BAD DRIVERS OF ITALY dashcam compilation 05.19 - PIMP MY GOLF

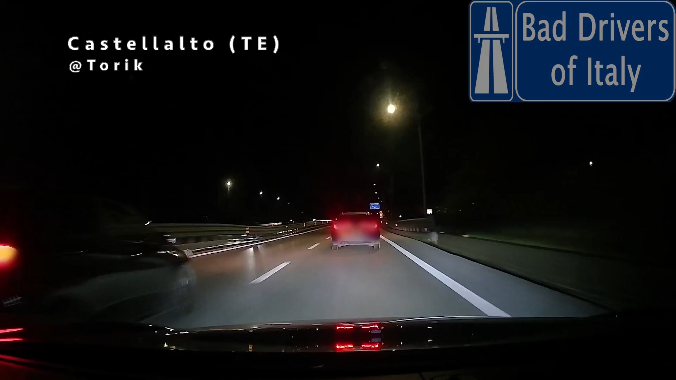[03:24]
Non ci si poteva andare al senso mio, poi c'è una macchina dietro, mi sono sbaricato. Che cazzo? Non so se... No vabbè, questo è scemo. Scusate, ma questo lo dovete vedere. Questo qua, guarda.